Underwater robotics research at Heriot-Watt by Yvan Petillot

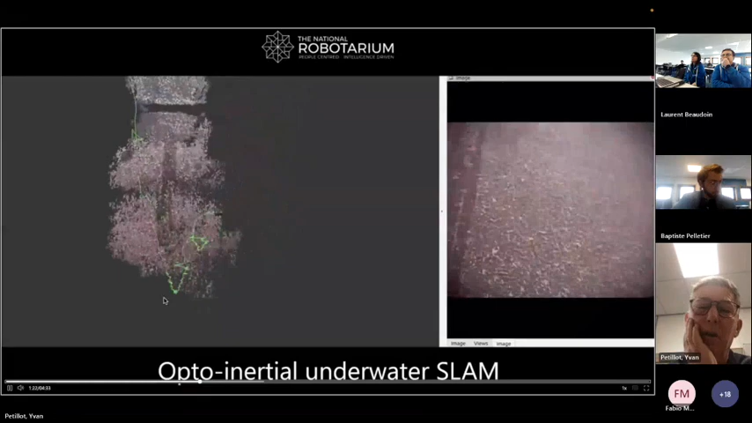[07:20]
So the SLAM algorithm, we've integrated DVL camera and IMU into the system.
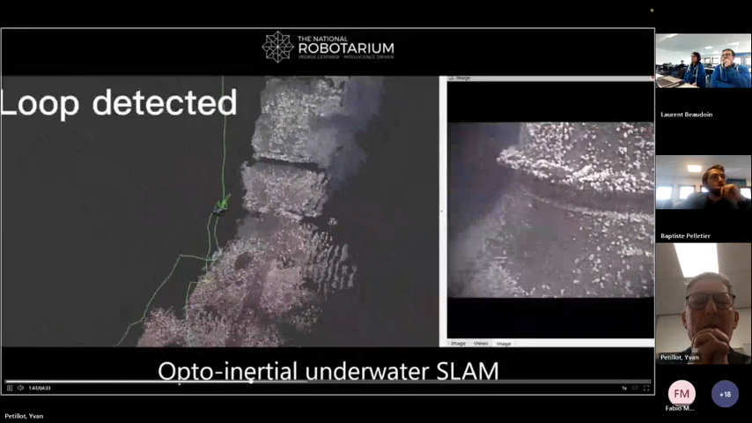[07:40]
north of England. And that's enabled us to build a 3D model.
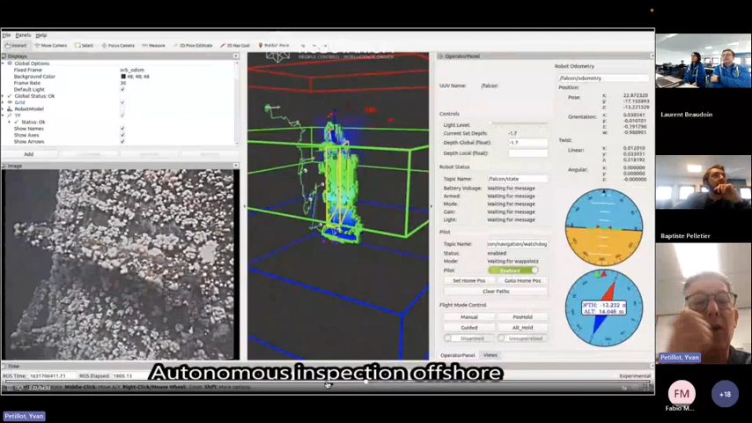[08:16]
no images in the field of view with any features.
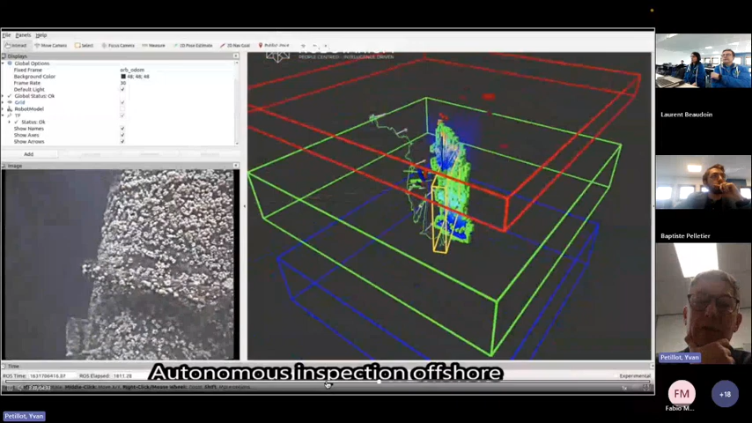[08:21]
And if that happens, you lose track with your SLAM system.
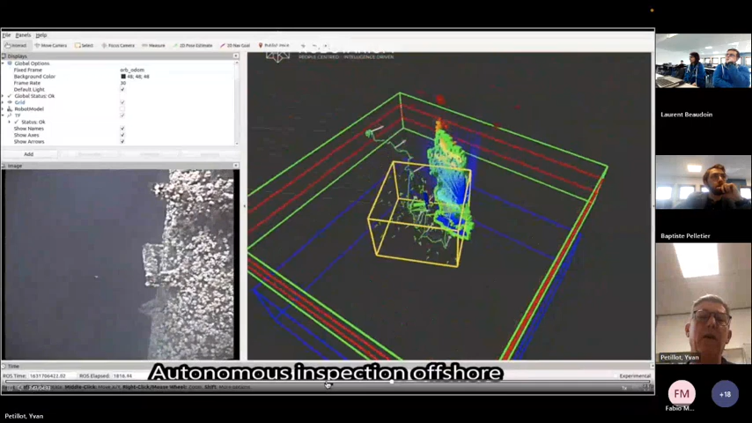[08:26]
And it's really hard to then regain track.
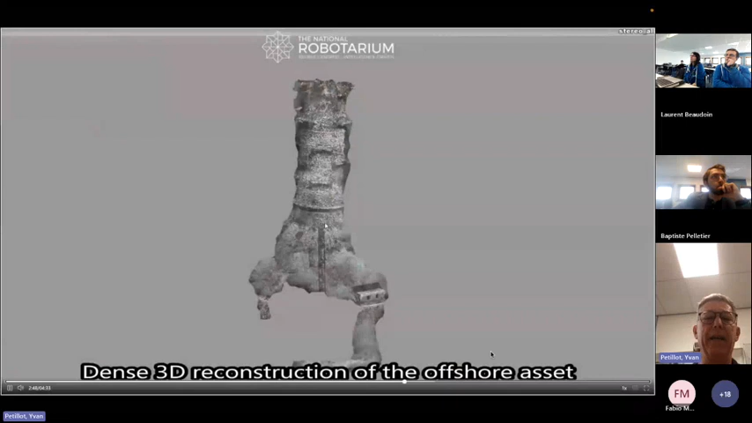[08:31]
And after that, we can do a dense video construction using photogrammetry.
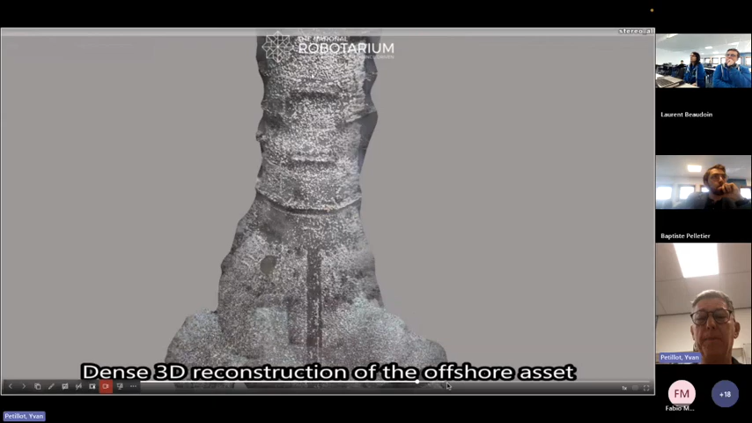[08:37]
And I'm going to stop there, the video, I think, because after that, it's not so interesting.
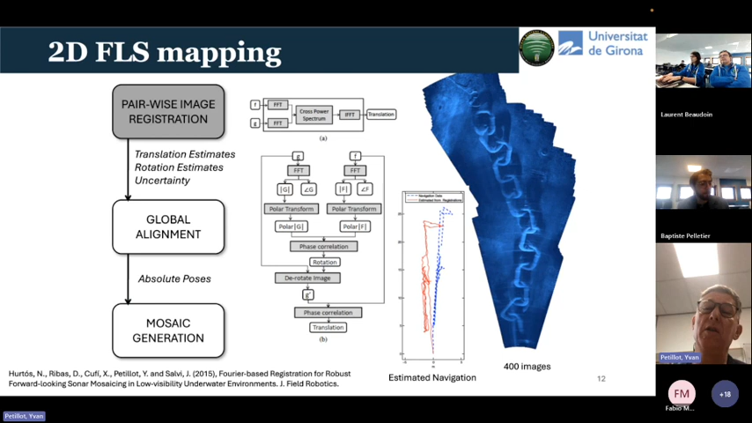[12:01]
And then you have a global alignment using a graph slam. And we were able to build some really quite nice 3D 2D images of structures. So that's a chain. And that's taken from images in Girona in the pool. That's an example of increased resolution and denoising.
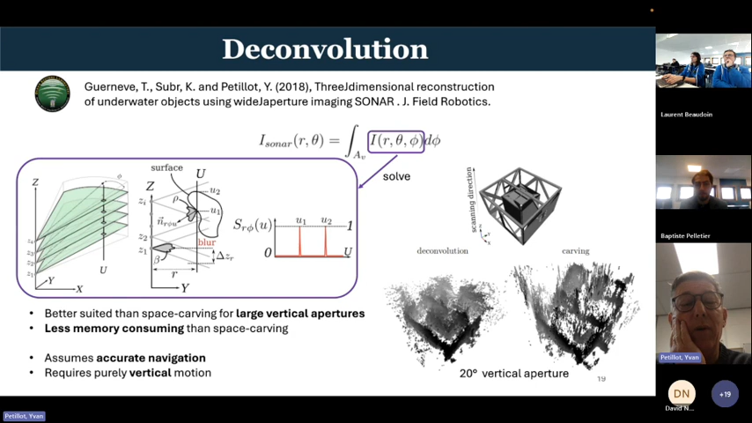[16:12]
But, and it's less memory consuming, but it assumes a pure vertical motion, which in practice is quite difficult to achieve.